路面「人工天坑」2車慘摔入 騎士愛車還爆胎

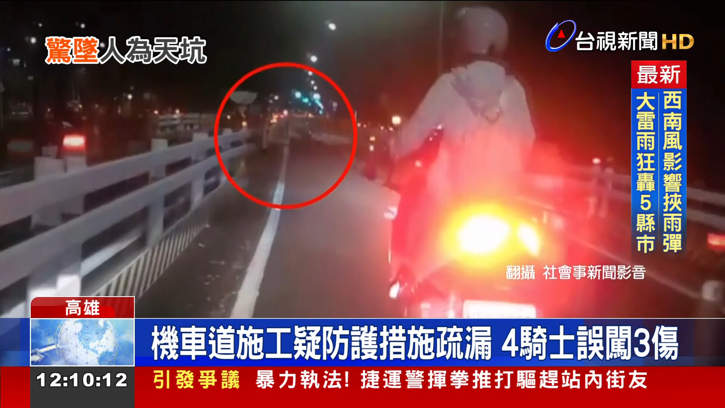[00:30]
民众骑车行进高雄小港沿海二路，前方一辆机车骑士突然摔进大沟渠，后方两名机车骑士看傻眼，赶紧下车关心受伤的骑士。